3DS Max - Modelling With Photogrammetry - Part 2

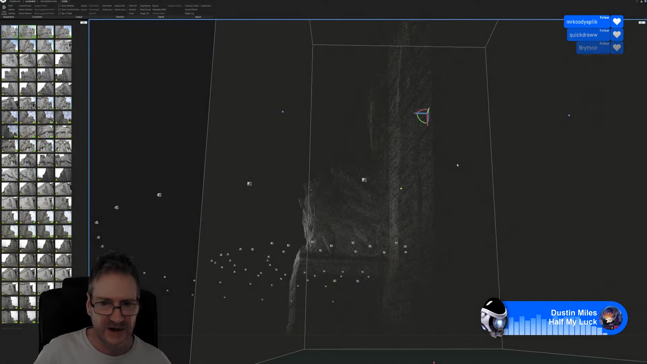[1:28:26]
Of 84 images. This is the fastest software I have ever used, bar none.
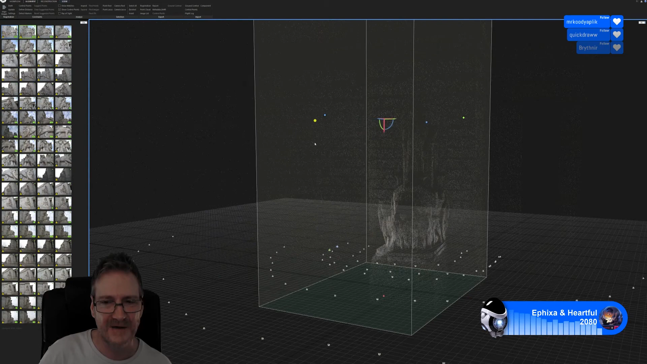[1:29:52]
All I'm doing here is I'm pulling in our the area that the program will be concentrating on to do our model. Because I'm not interested in the building.
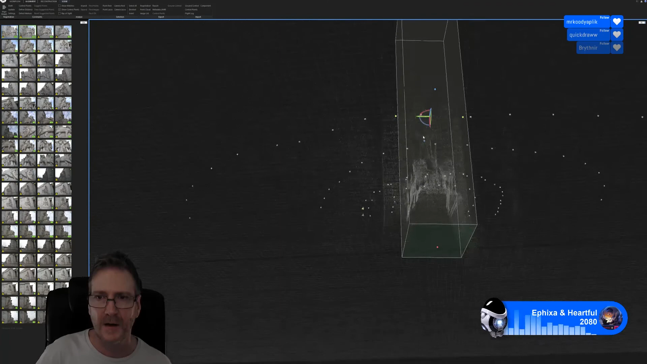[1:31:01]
And I'm going to pull it down because we don't want that high either.
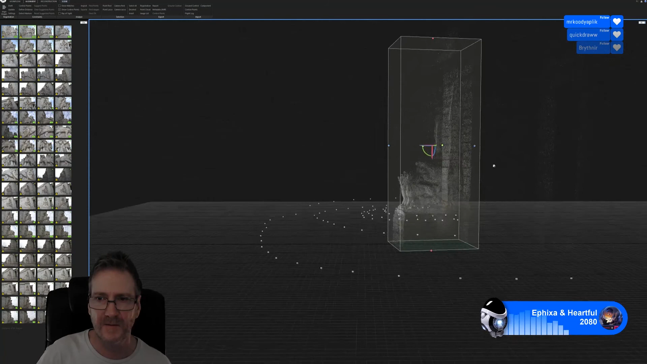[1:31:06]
Maybe to just above her head in the statue. Just out the front of the lions there, and just to either side of the actual sculpture itself.
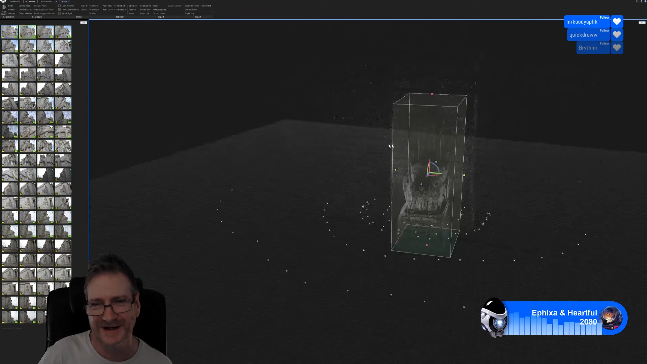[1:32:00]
So there, basically what I've done is I've moved the box just to encompass the part of that sculpture I want. I don't want the rest of the building. So now that I've done that, I can move on to the next stage, which is reconstruction.
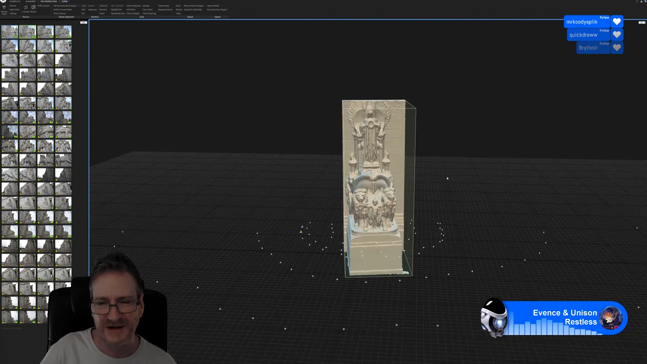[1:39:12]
It took it all of, I don't know, what was it? Maybe 10 minutes, if that.
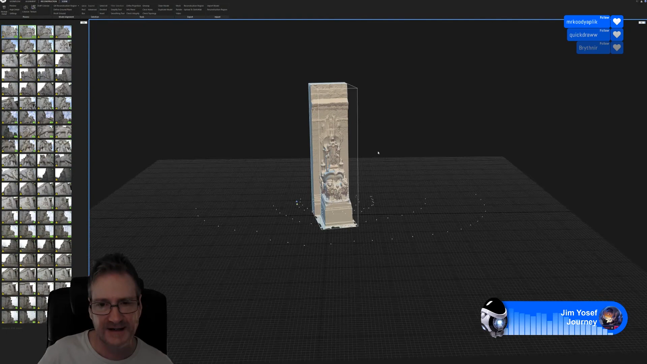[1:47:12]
Okay, so we can see our 3D model here. It's done a good job. This is only on normal detail. You can push it up to high detail to get even more detail.
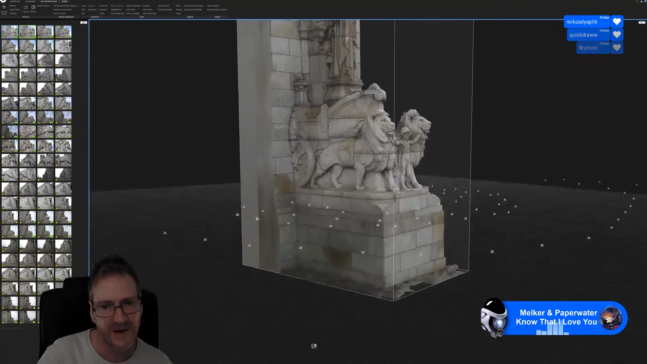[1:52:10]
But the shots where I could actually, where the camera could actually see the model, you can see that it textures it up quite well.